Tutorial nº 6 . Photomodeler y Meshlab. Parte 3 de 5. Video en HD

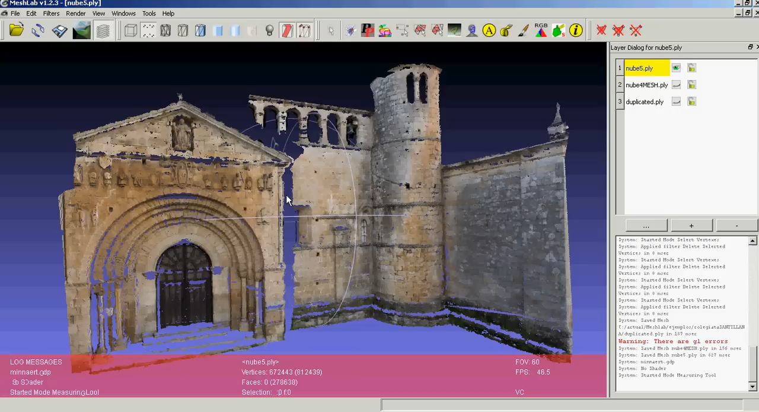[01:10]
Bien, este primer paso es necesario para el siguiente que vamos a realizar, que consiste en crear la malla en sí. Para crear la malla en sí lo que él hace es generar una nube adicional de puntos que son la base de la malla.
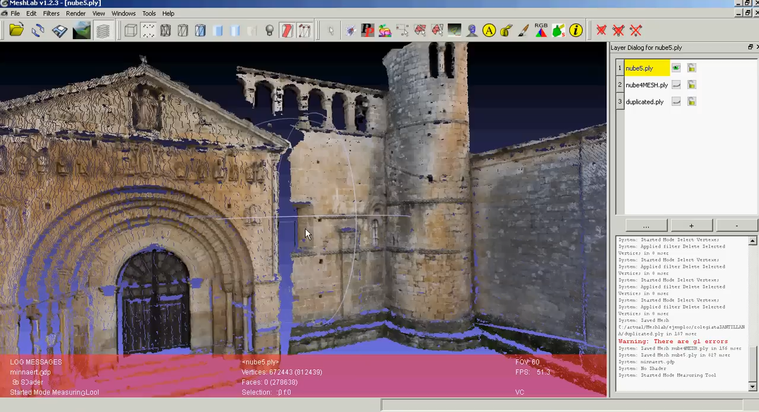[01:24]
Y para ello es como si dijéramos envolviese toda la figura o toda nuestra nube en una sábana. Nos creará puntos adicionales que necesitamos borrar. Pero eso vamos a verlo ahora en este momento. El segundo paso es reconstruir una superficie de poisson. Bueno, aquí los procedimientos matemáticos, este es uno de ellos, hay varios para construir una superficie y atienden, digamos,
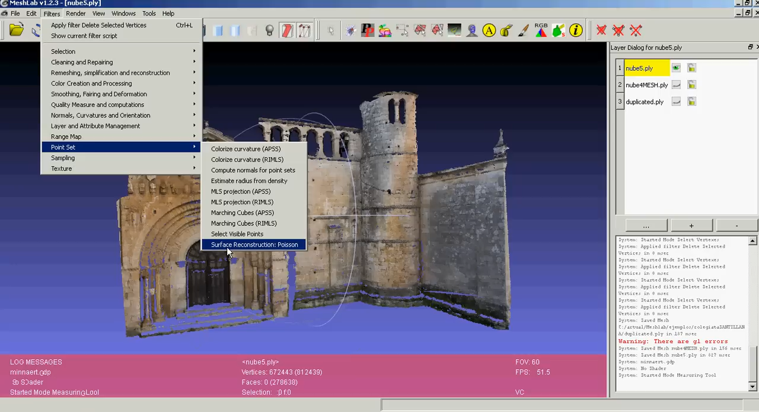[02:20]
digamos, procedimientos simples y secuenciales en los que, siguiendo unos determinados pasos, pues lleguemos al resultado. Claro, si queremos ya profundizar, y eso ya lo dejo a cada uno, pues ya hay que experimentar con ciertas cosas, porque aquí solamente vamos a ver unas pequeñas órdenes, pero hay muchas más.
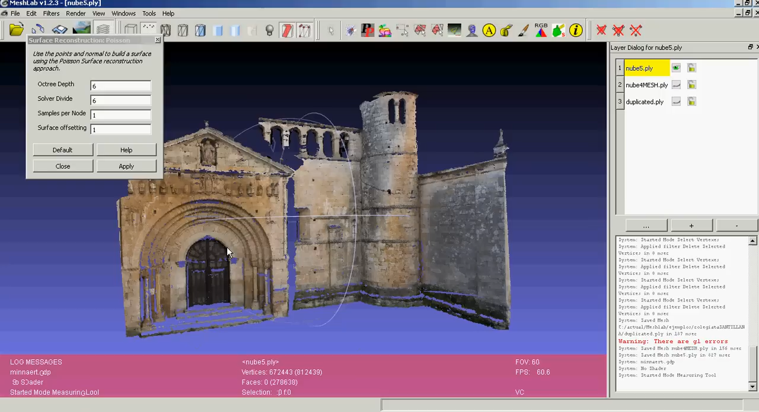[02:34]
Superficie de poisson. Aquí hay varios parámetros, siempre en el Meslab tenemos este de ayuda, que nos amplía y nos dice un poco lo que significa cada parámetro. No es muy claro, pero bueno, si experimentáis un poco con ello, podréis llegar a coger cierto sentido a ello. Este parámetro es el que nos dice la densidad de la malla que vamos a crear, y le vamos a llamar 10. El valor habitual suele ser entre 5 y 10. Si queremos hacer una malla con pocos triangulillos o facetas, pues le damos 5.
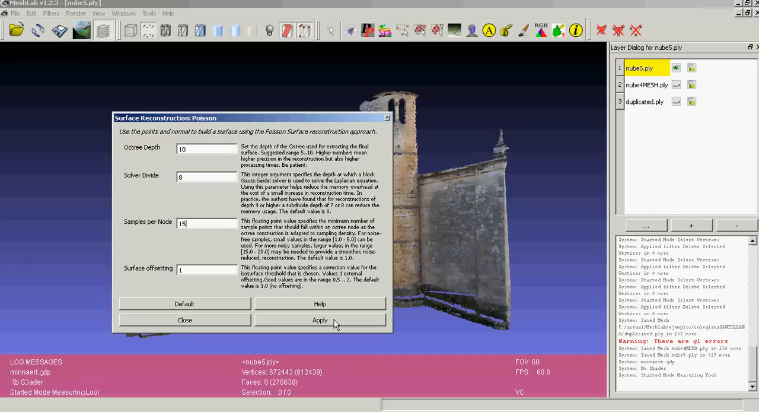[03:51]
Le daríamos a Pli, y entonces él empezaría a generar. En este caso, pues tardaría unos 3 o 4 minutos seguramente en conseguir esa malla, y lo que obtendría sería esto que vamos a ver ahora.
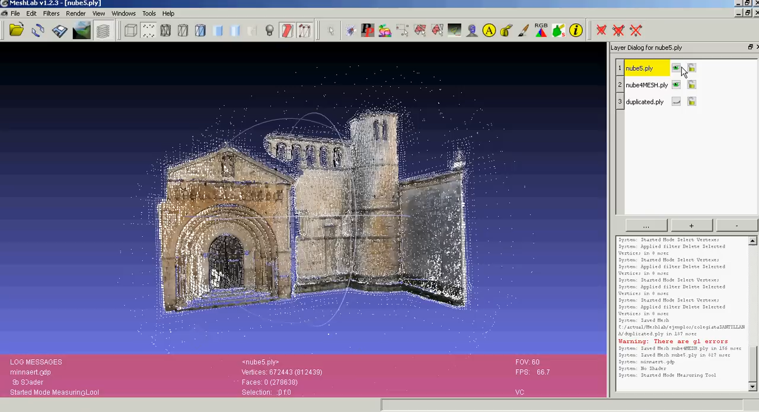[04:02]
Como veis, he ocultado, esta sería la nube original, y esta es la nube nueva. Nos crea una malla de puntos, que como veis, es como si tratase de cerrar el objeto.
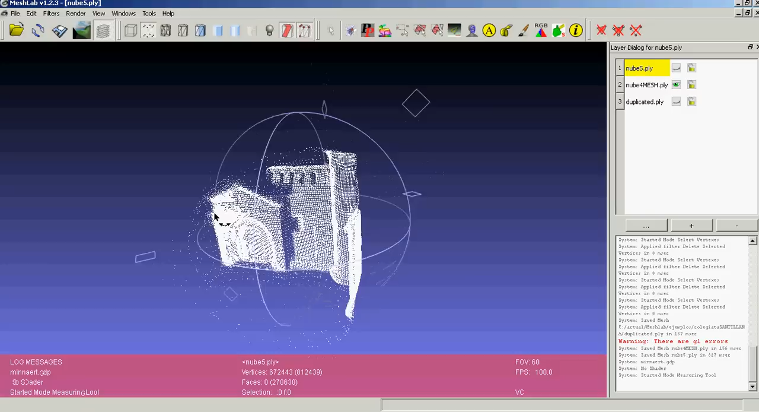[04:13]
Esta malla que crea no es muy densa.
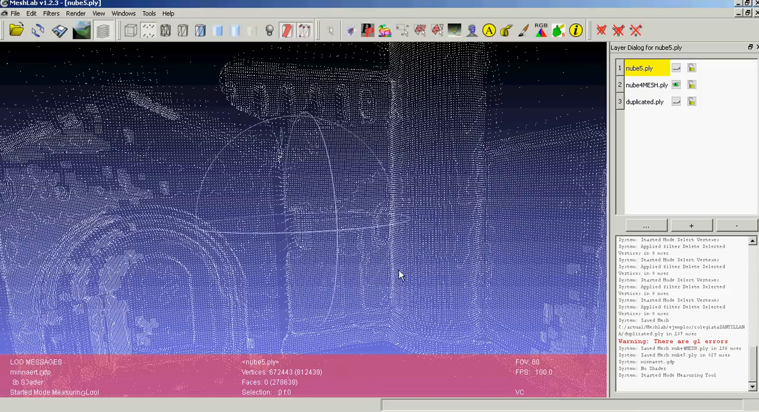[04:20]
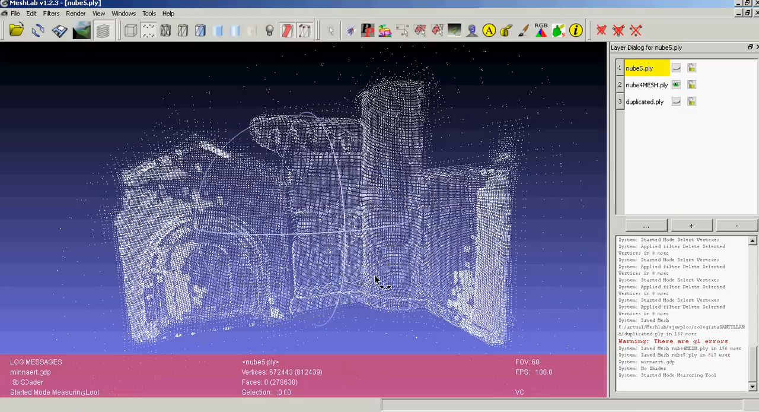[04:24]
Fijaros que originalmente yo tenía 672.000 puntos, y ahora ya andamos por los 278.000. Luego, es bastante reducida. Quiere esto decir que en un caso como este, si tuviéramos que registrarlo desde el punto de vista del patrimonio, sería conveniente, digamos, hacer más partes.
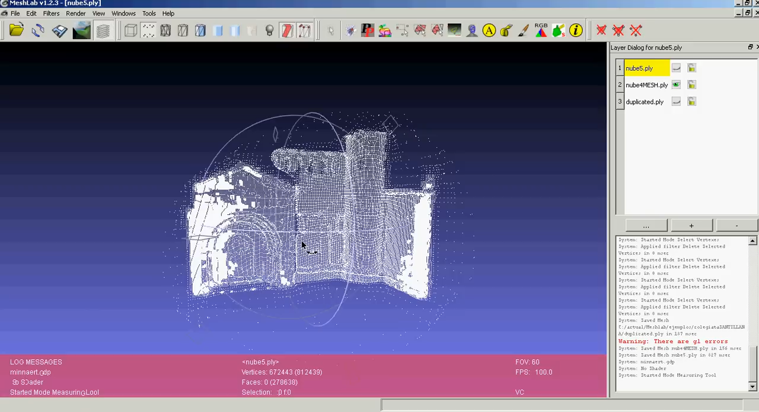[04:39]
Entonces, en todo este modelo, recordad, yo he utilizado cuatro partes, y aunque la apariencia es buena, y con esto podríamos dibujar, yo creo que desde el punto de vista del patrimonio, del registro documental, de objetos arqueológicos, o como en este caso arquitectónicos, pues deberíamos de ir un poco más allá. Deberíamos de plasmar con más fotografías, o con más zonas, más elementos, de tal manera que la densidad fuese muy elevada.
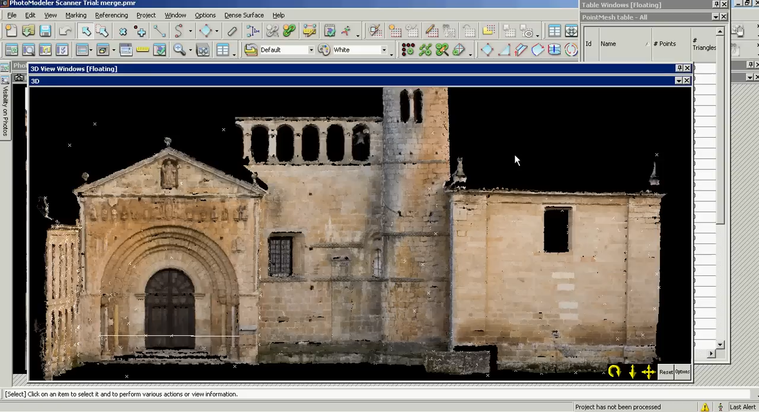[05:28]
Daros cuenta, como veremos dentro de un momento, pues objetos mucho más pequeños, y con una cantidad mucho mayor de puntos, que dan una riqueza a la textura, y a la aproximación a la realidad, mucho mejor que en este caso. Aunque ya os digo que en este caso concreto, podríamos llegar a dibujar perfectamente la planimetría de este objeto, que es bastante grande.
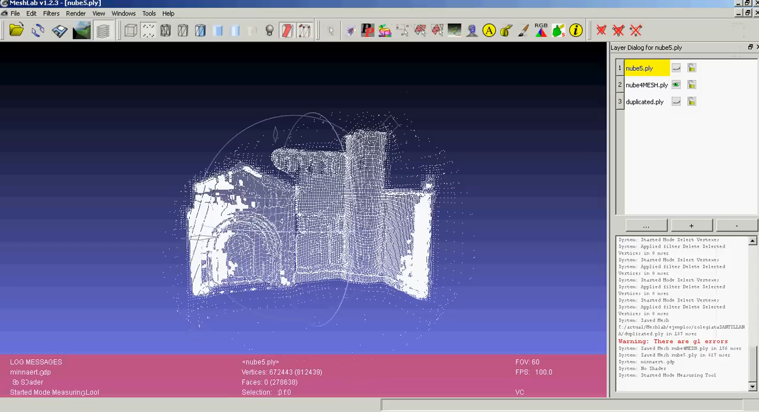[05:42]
Bueno, tenemos esta nube, y una vez que creamos esta nube, veis claramente que hay cosas que nos sobran, que no se corresponden, voy a...
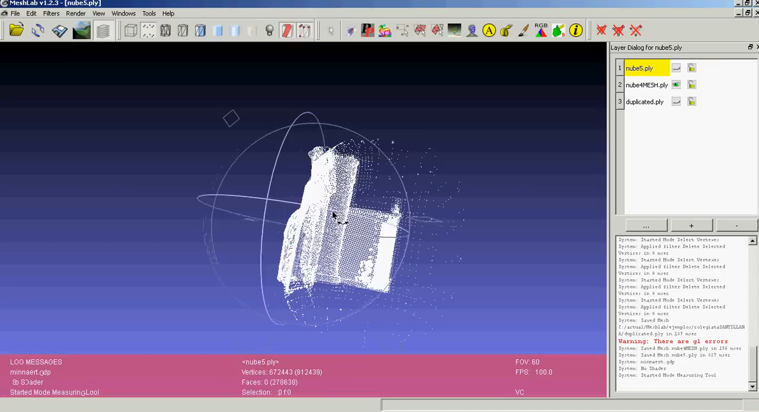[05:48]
que no se corresponden con la malla. Entonces, ¿todo esto qué es lo que hacemos? Pues no lo cargamos, lo borramos. Y para borrarlo hay una herramienta, no muy adecuada, es mejor la del fotomodeler, pero bueno, es la que tenemos. Imagino que en otras versiones lo irán puliendo, que es esta. Y simplemente la seleccionamos, y arrastramos, como vemos aquí en la imagen. Dependiendo del...
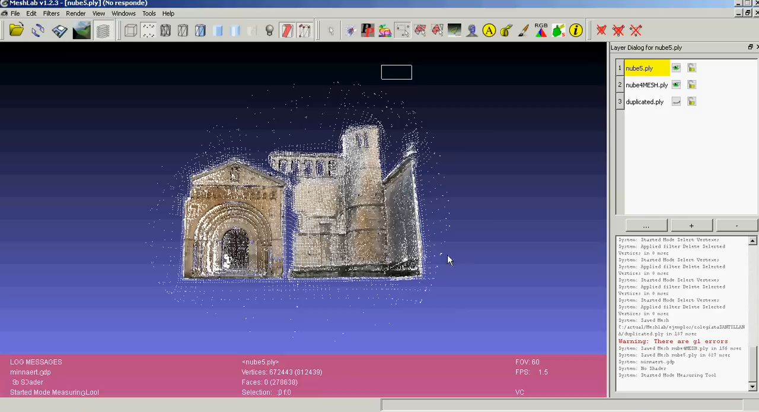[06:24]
Es que no estaba colocada la malla donde debía. Gracias.